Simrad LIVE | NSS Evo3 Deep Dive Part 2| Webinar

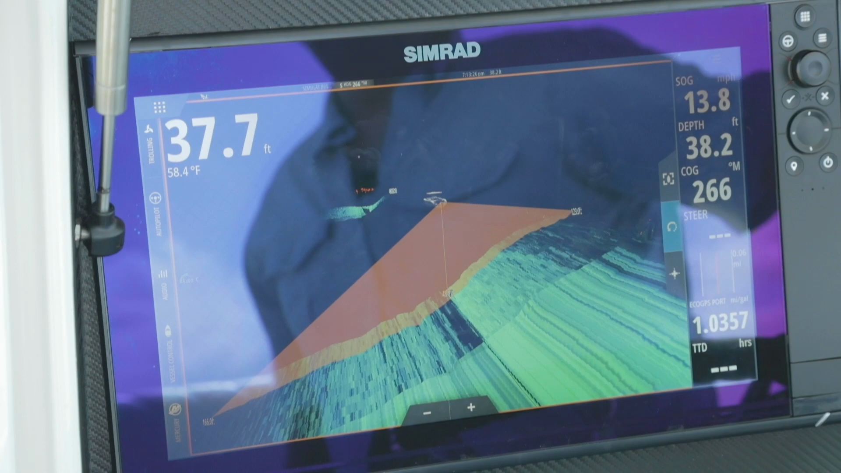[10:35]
On screen: water 58.4°F
127 feet to the starboard and 160 out to the port.
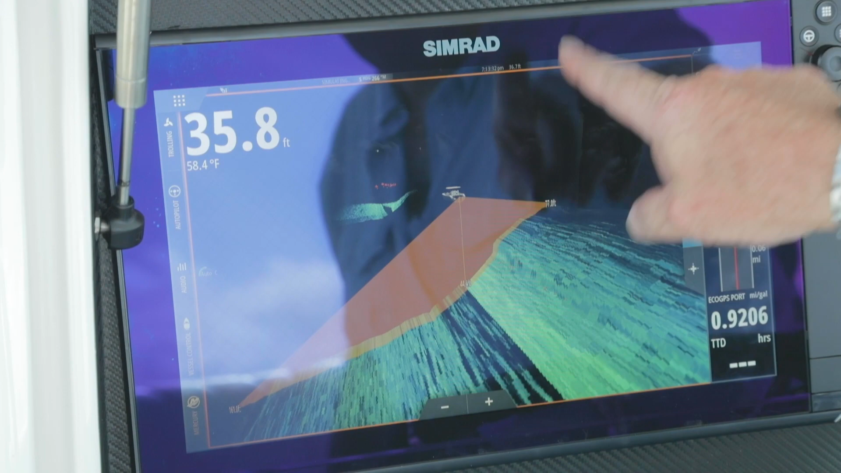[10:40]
On screen: depth 35.8 ft, water 58.4°F
So it shows you where that beam is and what you're looking at.
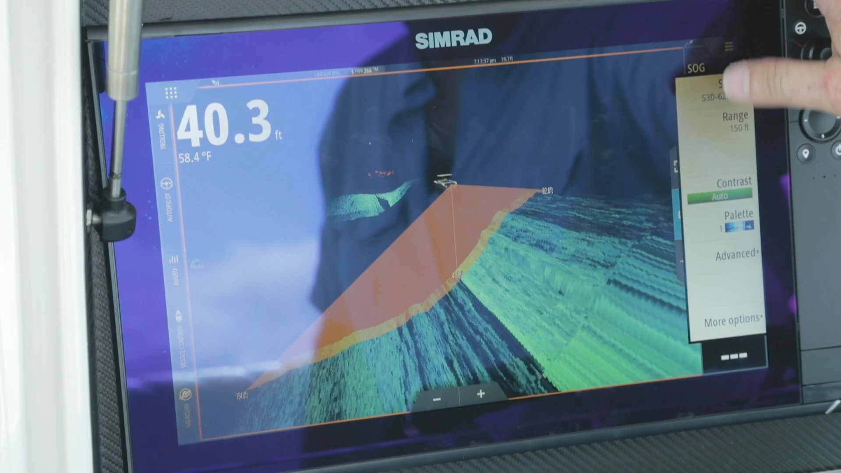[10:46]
On screen: depth 40.3 ft, water 58.4°F
So when you go in here, again, your range, just like you're used to, your contrast, just like you're used to, your color palette.
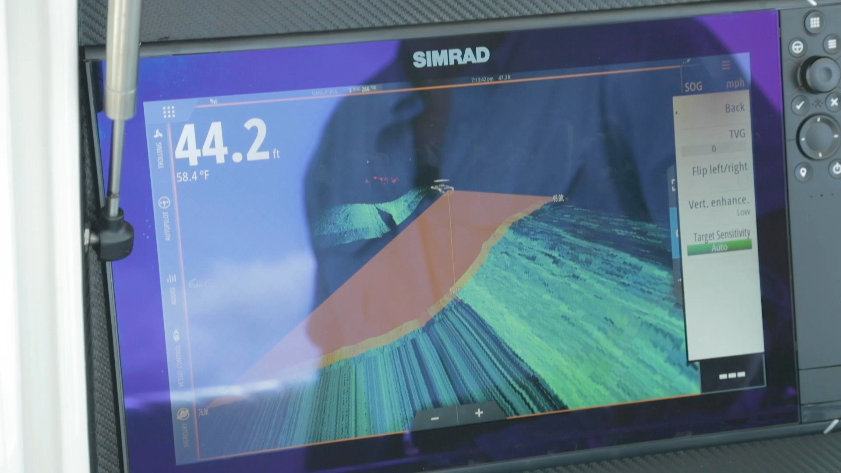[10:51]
On screen: depth 44.2 ft, water 58.4°F
Advanced again, we got TVG. And again, if that transducer is installed incorrectly.
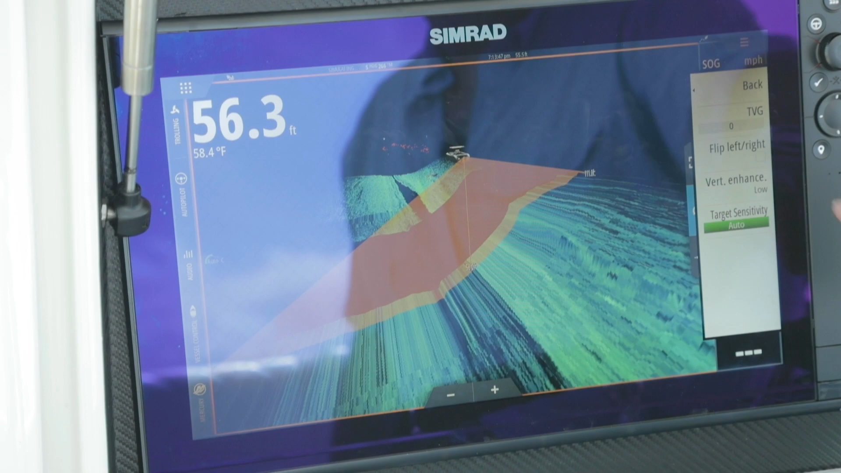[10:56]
On screen: depth 56.3 ft, water 58.4°F
Now the next thing we have is vertical enhancement.
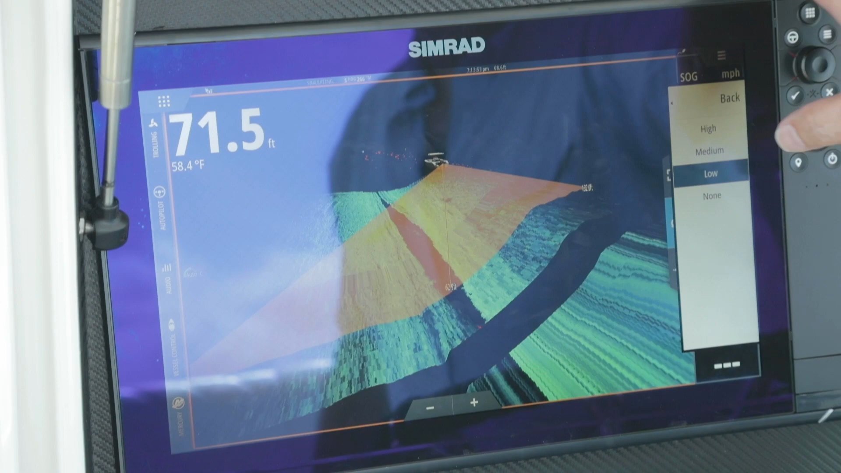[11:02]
On screen: depth 71.5 ft, water 58.4°F
What this allows us to do is if we're in areas where there's small definition changes. So maybe one or two foot, but we want to make it easier to see those definition changes. We can increase what that one to two foot distance.
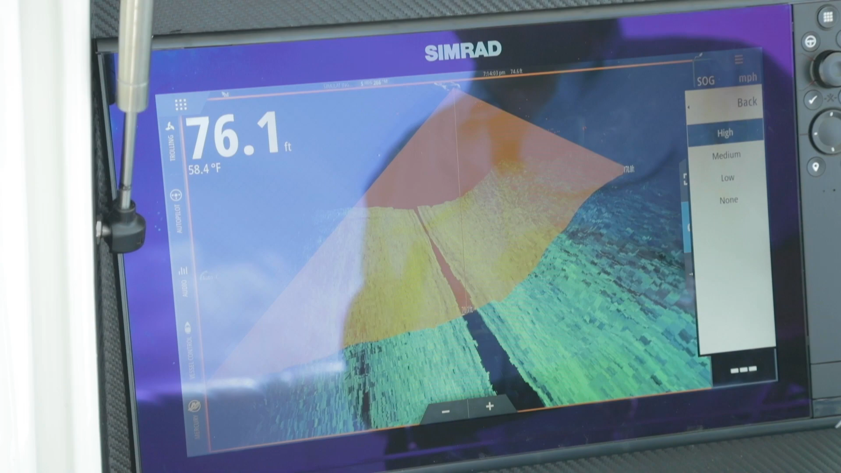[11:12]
On screen: depth 76.1 ft, water 58.4°F
So when you see, see how that rise is now larger than when I go down to low, how it's nice and small, it allows us to manipulate the picture to
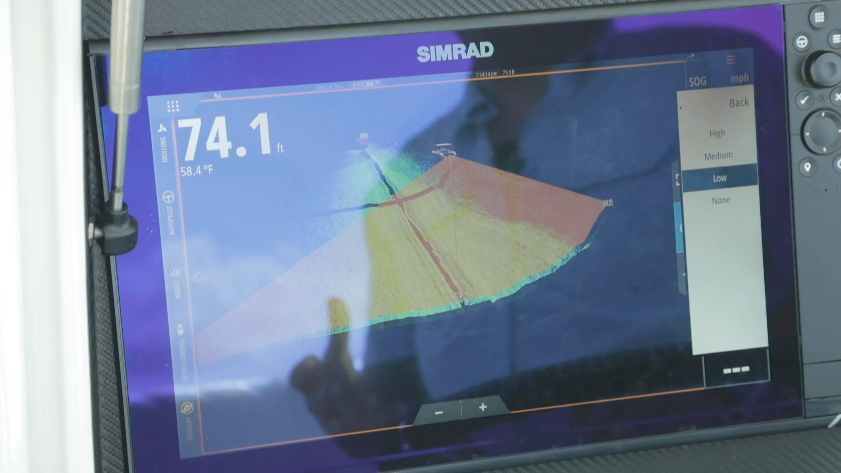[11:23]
On screen: depth 74.1 ft, water 58.4°F
show us those smaller breaks when we're talking about depth
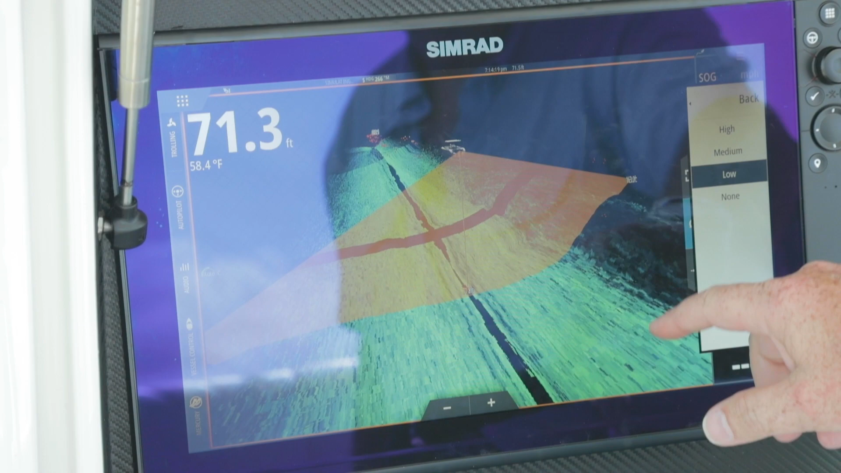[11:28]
On screen: depth 71.3 ft, water 58.4°F
change or a rise or a fall off of our reef edge.
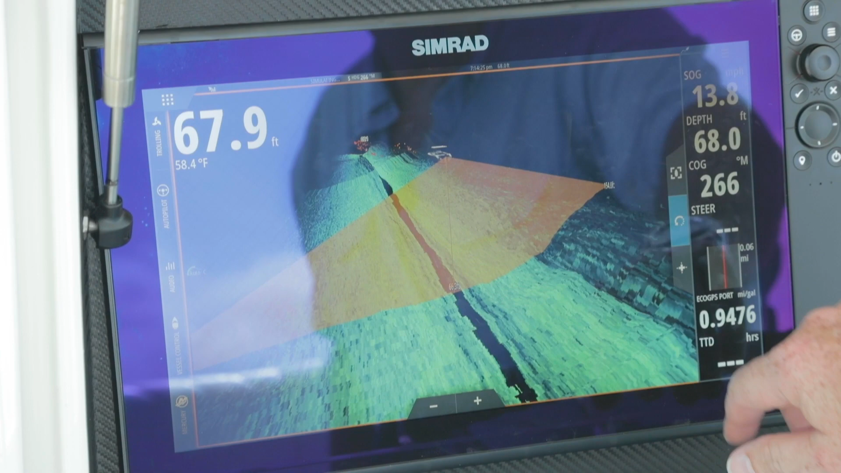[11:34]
On screen: water 58.4°F
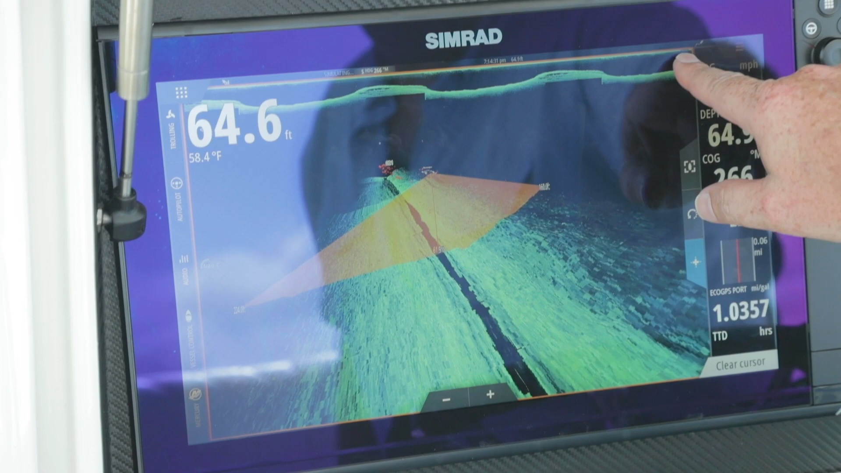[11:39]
On screen: water 58.4°F
Now, we also, again, have the ability to scroll back in time so we can go back in time. I can go find a spot.
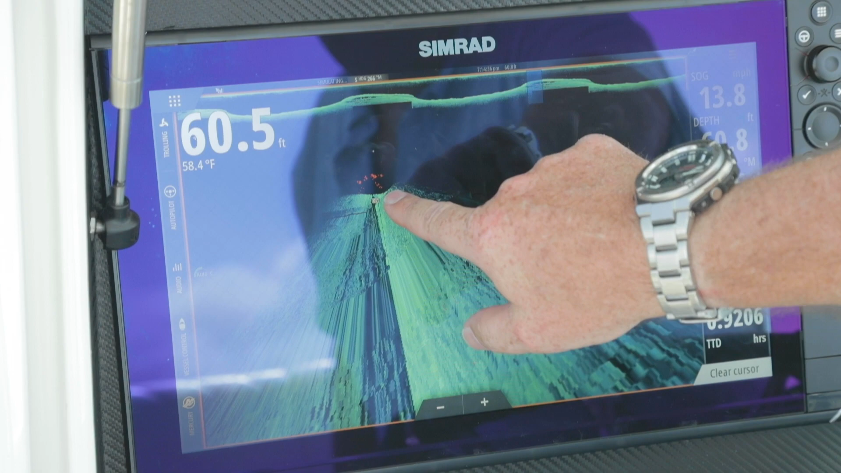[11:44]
On screen: water 58.4°F
I can go and hit my menu and again,
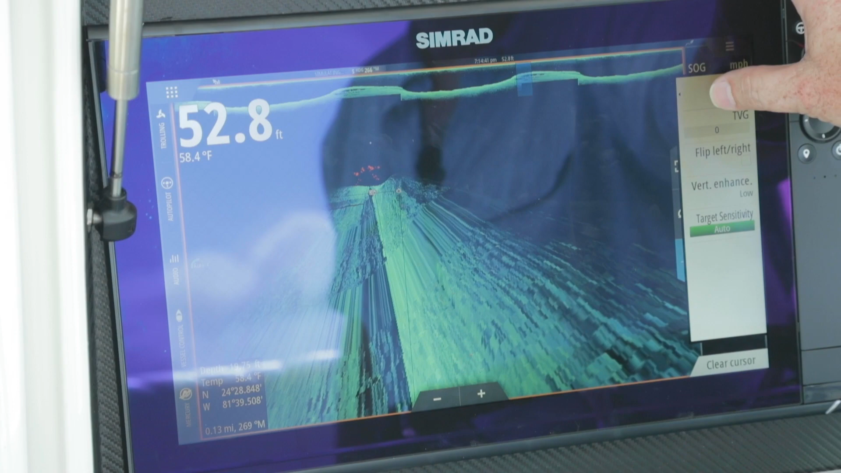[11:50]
On screen: depth 52.8 ft, water 58.4°F
save a waypoint or use a cursor to get back to it.
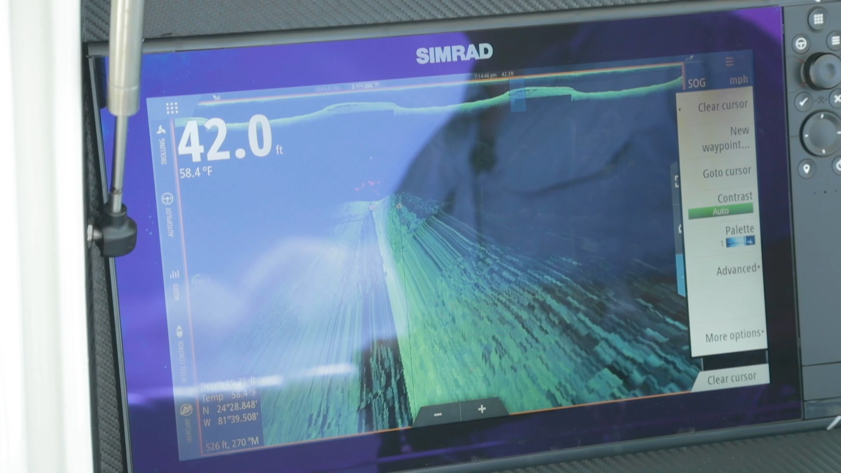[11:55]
On screen: depth 42.0 ft, water 58.4°F
So all those features are the same, whether it's a sonar side down or 3D structure scan.
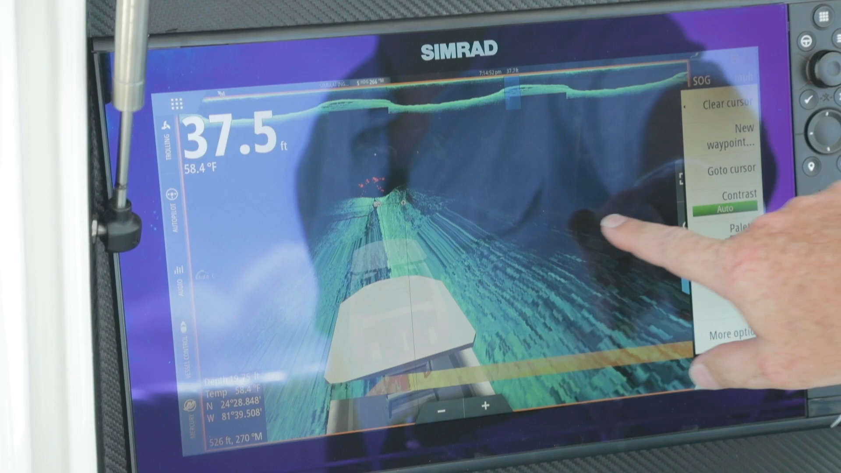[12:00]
On screen: depth 37.5 ft, water 58.4°F
Now here to get back to the boat, you simply squares you back up.
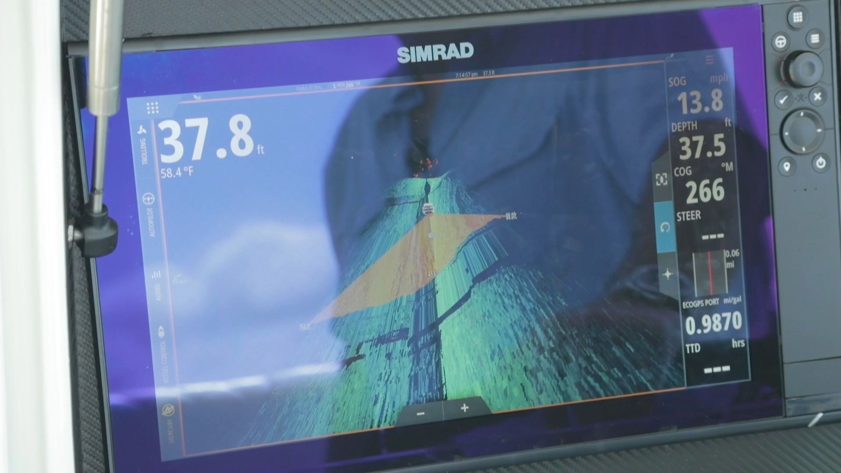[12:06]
On screen: water 58.4°F
But again, at any point you can grab that screen, you can manipulate your view.
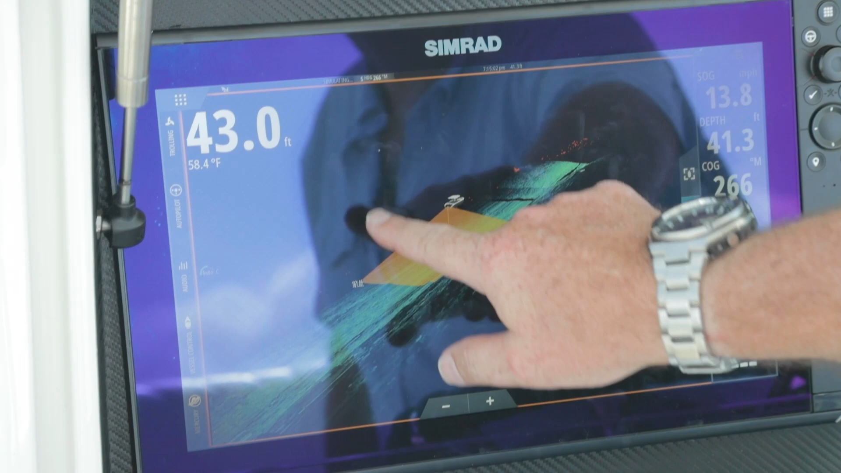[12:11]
On screen: water 58.4°F
So if we do want to scroll in and maybe see what's happening on this ledge, I can now zoom in and see what's happening right along that ledge.